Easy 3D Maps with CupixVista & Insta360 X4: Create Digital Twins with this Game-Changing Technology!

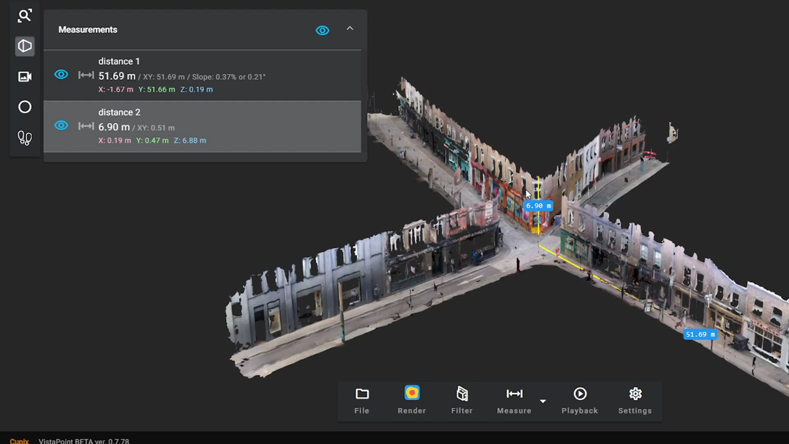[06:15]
your starting point then drag that yellow line over and click to where you want the measurement to end. The measurements will then show up on the left hand side in a little tab and it will show you the details of the measurements there.
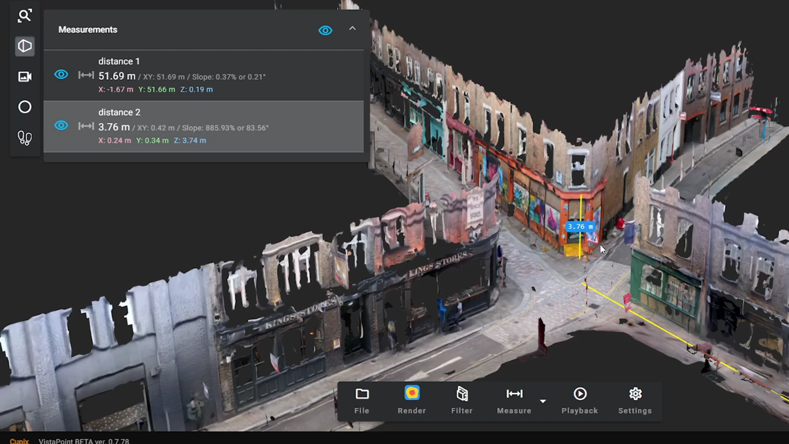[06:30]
You can do as many measurements as you want in a single 3D map and indeed delete them as well if you don't want to or if you made a mistake.
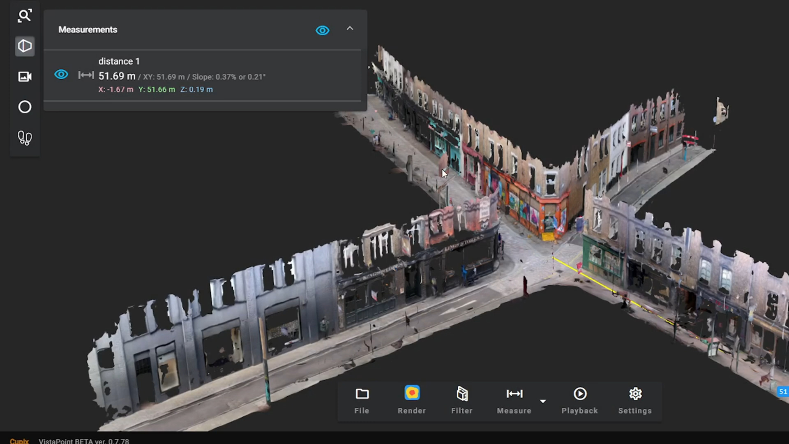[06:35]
Another interesting option is the playback option and this will show you the exact route you
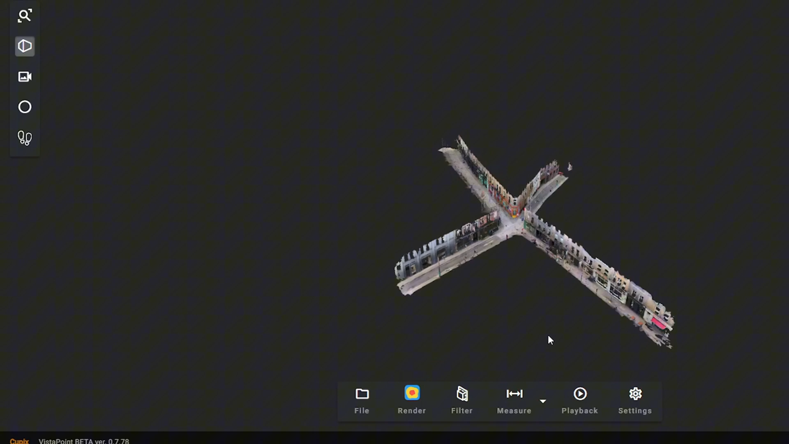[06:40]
took when you shot your 3D map and you can see here the route I took to to
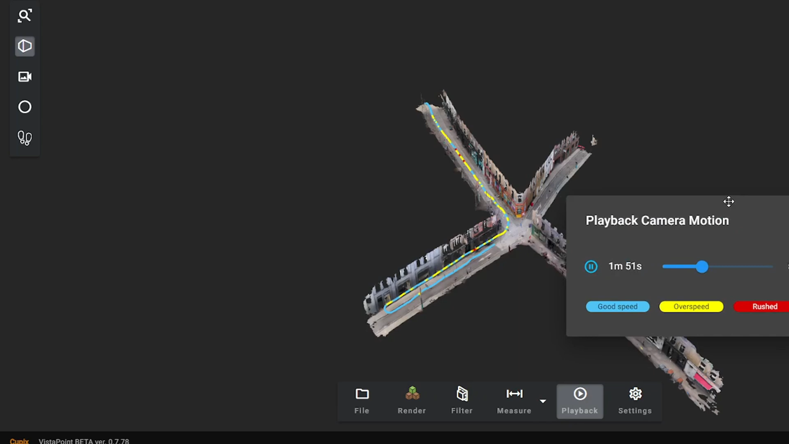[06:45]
shoot this and the colours basically show you the speed at which you are going and
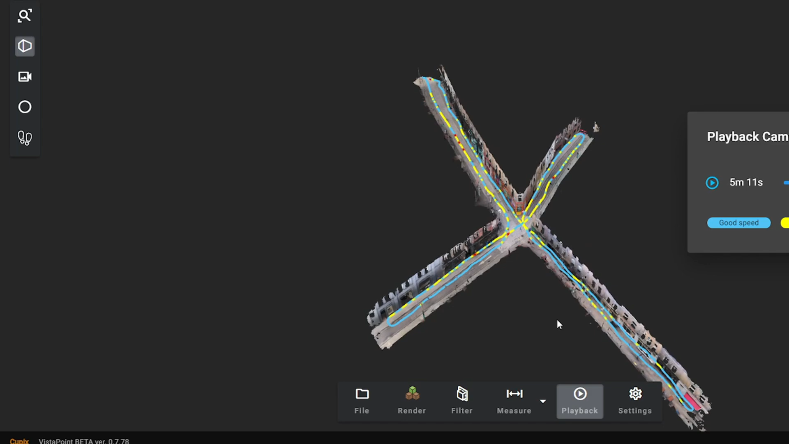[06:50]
if you're going too fast then it will show as red and that may be areas where the 3D map was not captured very well but as you can see here mostly blue and yellow which is just about fine. You really do have to walk quite slowly probably slower than you're used to so just bear that in mind it's a slow walk to capture
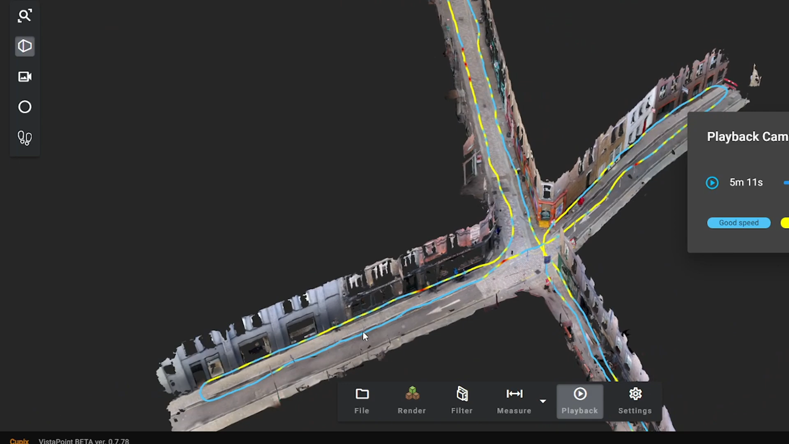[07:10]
the kind of quality you want to get in a decent 3D map.
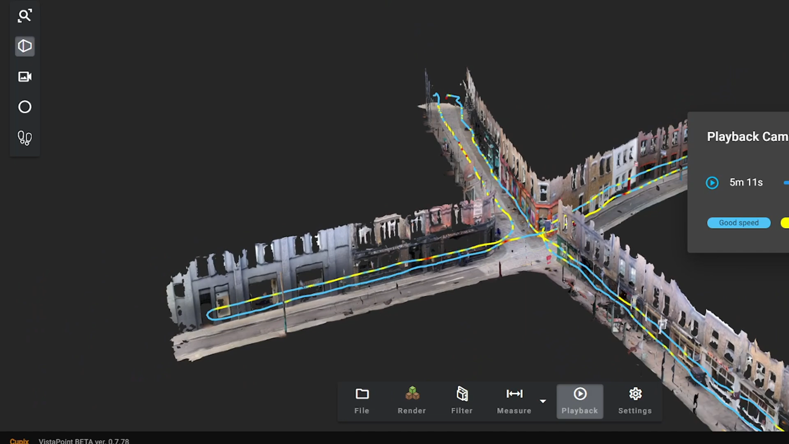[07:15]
Now we also have some options at the top left hand side which mostly is for viewing so if you wanted
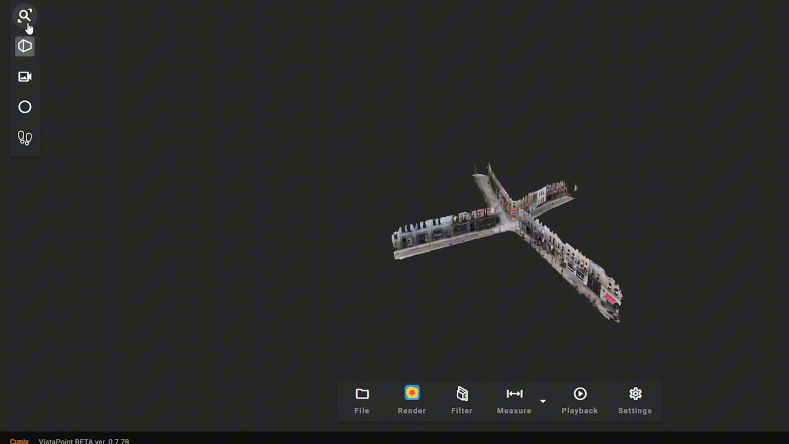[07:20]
to view in a perspective view you can choose that if you wanted to change the centre of the camera there is the option there you can turn on and off the 360 tour bubbles
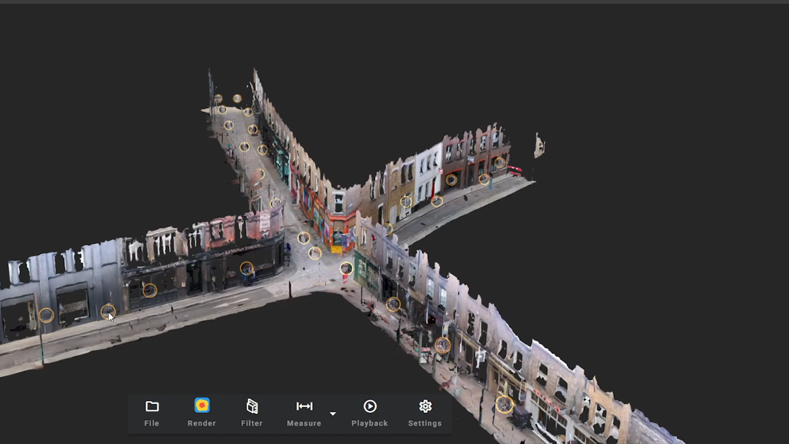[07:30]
which here
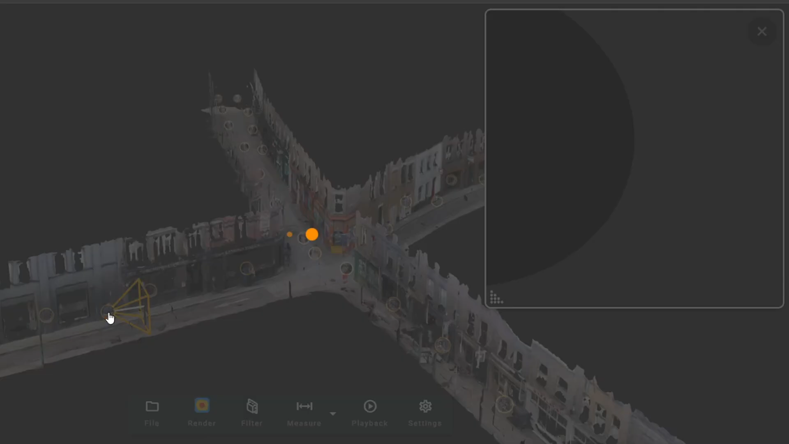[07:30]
if they're on you can click on them and then you can kind of do a little 360 tour of where that was shot. Now the quality of the 360 images isn't super high because you can only
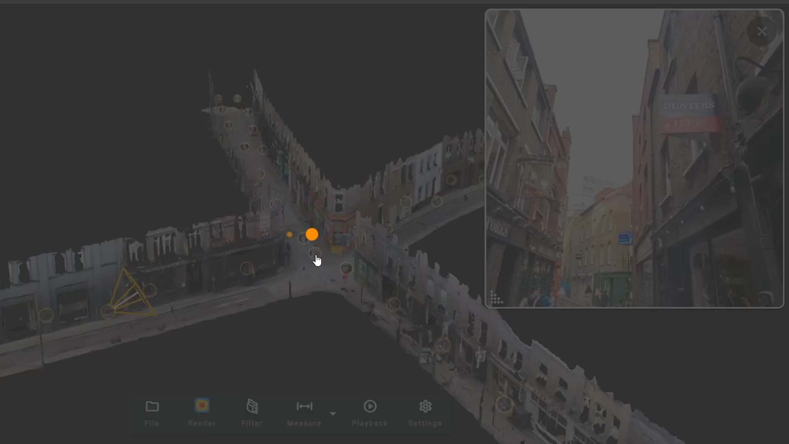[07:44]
use the 5.7k time-lapse function it's not shot in the best quality that the X4
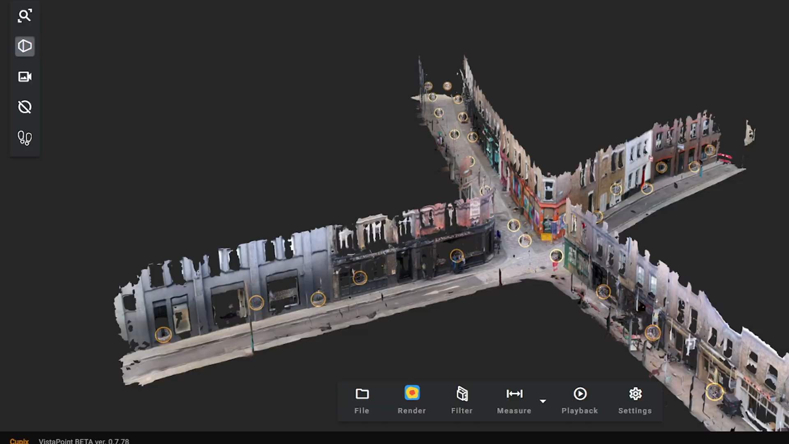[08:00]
Now this first person mode is quite interesting it basically allows you to use your keyboard controls to kind of walk around your 3D map as if you are walking around in reality.
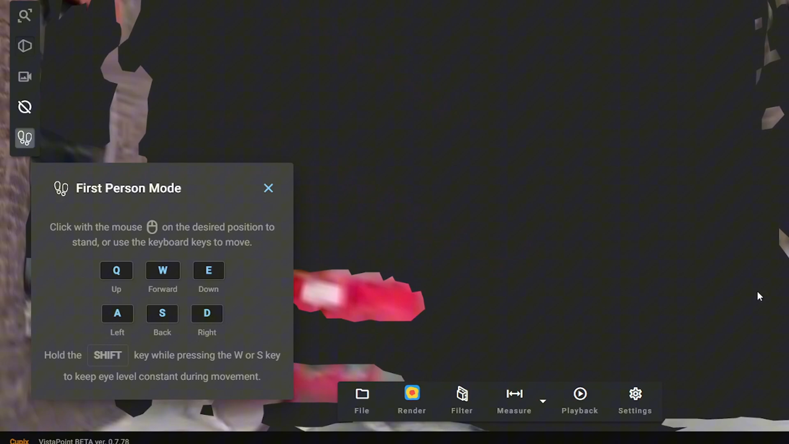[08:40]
it could be interesting to explore your 3D maps in that mode. But that's it for this quick run through of what's available in the Vista Capture online software.
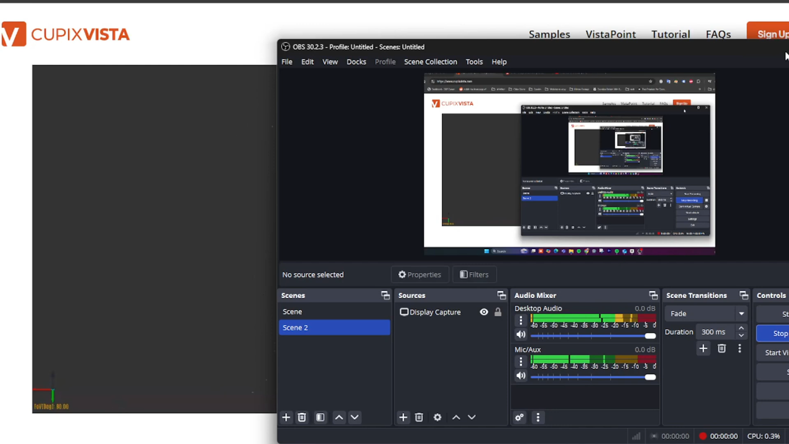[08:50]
The 3D models that come from the Cubix Vista software are made using point clouds which are basically
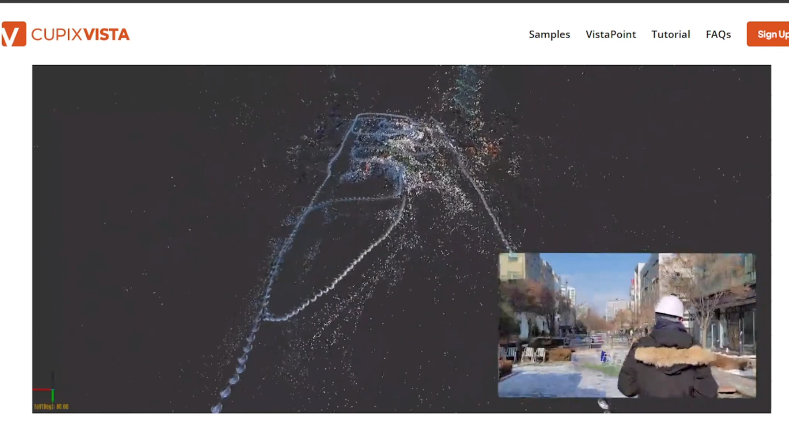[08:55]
data points collected from a real-life area like the street that I scanned or a construction site.
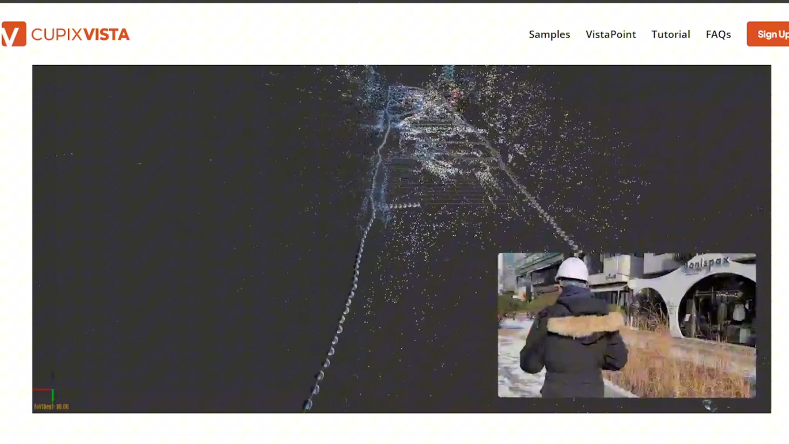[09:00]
It allows the program to develop the 3D mesh which then allows us to see this 3D model.